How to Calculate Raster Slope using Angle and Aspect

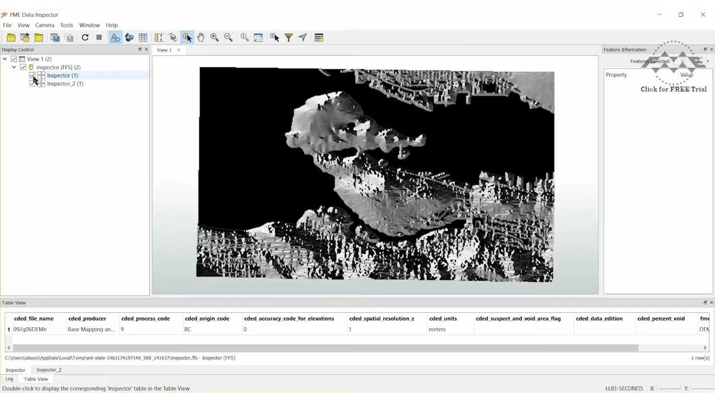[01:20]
The result will be two raster features that appear in the FME data inspector. One raster surface representing slope and the other representing aspect. Let's select the slope layer. Query the raster cells on the slope surface by clicking on them. Each cell represents the slope at that location. The areas with brighter spots have a steeper slope. The value of the slope for each cell location is displayed in the feature information panel.
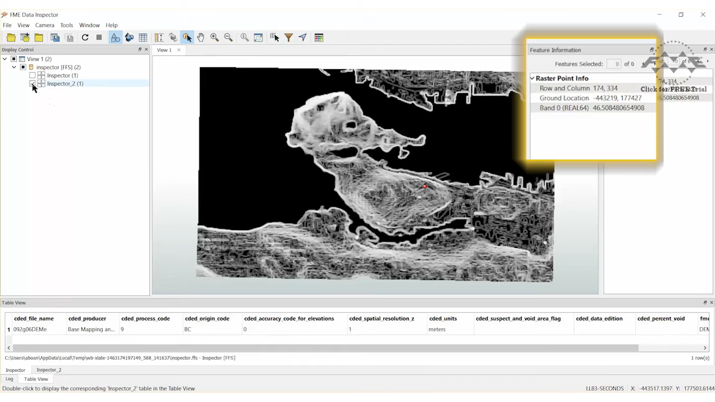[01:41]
Now let's select the aspect layer. Query the rasters again. Notice that each cell represents the direction of the slope at that location from 0 to 360 degrees. FME doesn't visualize this very well,
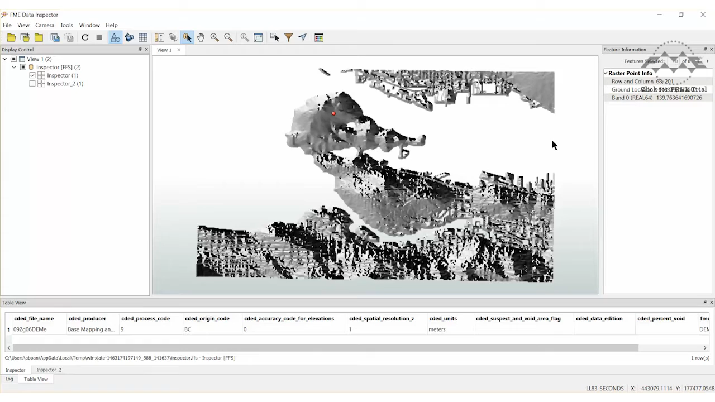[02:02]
so let's improve how slope aspect is displayed by modifying the raster surface using the raster expression evaluator transformer.
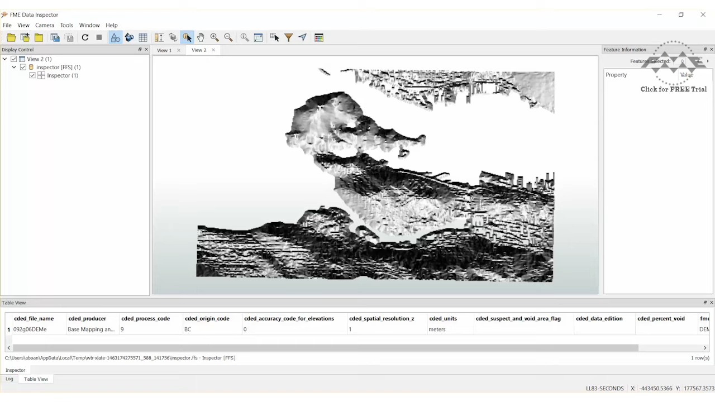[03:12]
Notice how the coloring is now more consistent making it easier to see the dark areas that face north. Our next exercise will use raster data and the raster slope calculator to calculate the suitability of land for development.
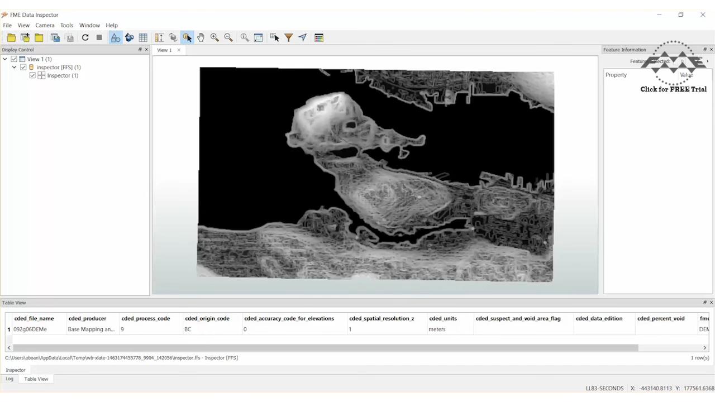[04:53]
Darker colors are cells that have both a shallow slope and a low elevation. For the purposes of our example, darker colored cells models would be good candidates for building development.